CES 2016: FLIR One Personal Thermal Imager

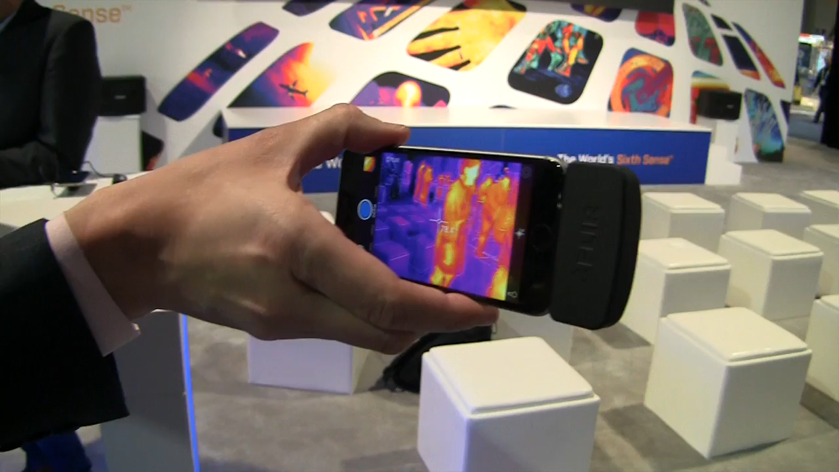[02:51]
That's right. I think I get what you mean though. It's averaging the scene. So if everything were cold, you still want to show the hottest and the coldest within that scene. Correct, correct. And this temperature spot that you see here is not an average.
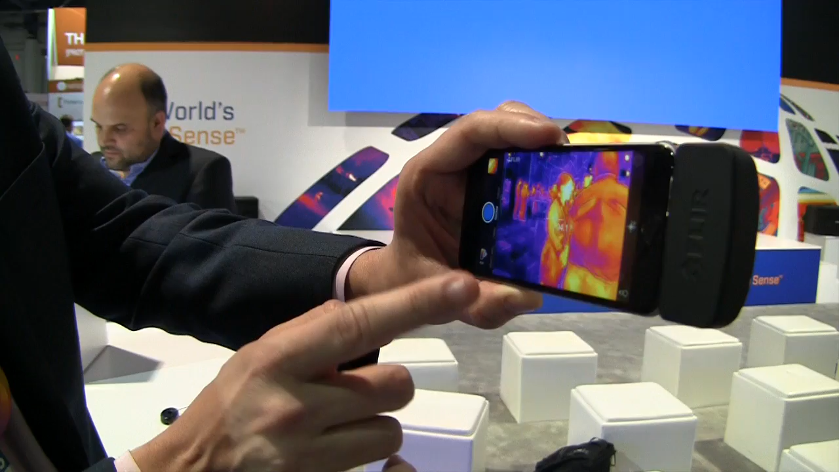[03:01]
This is looking at the spot that we're looking at, right? Oh, okay.
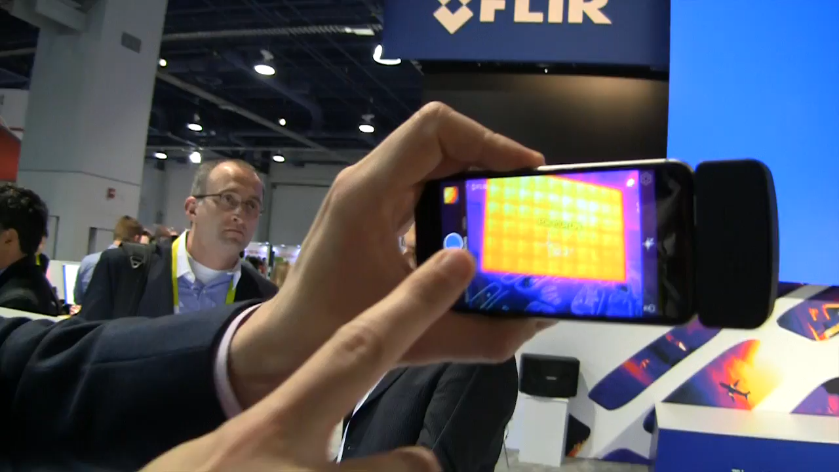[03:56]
Is it superimposing the optical against it? It's taking the visible detail and imposing that on the thermal image to give you a much better context of the scene and what you're looking at.